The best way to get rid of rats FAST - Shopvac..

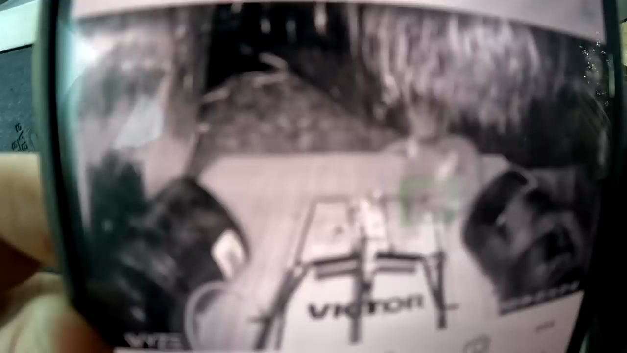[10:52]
That's the advantage of my attic rat trap, guys. Is no mess. Notifies you in real time. And did we catch one? He's nibbling on one of my little pumpkins. He's a little booger. Twelve seconds later.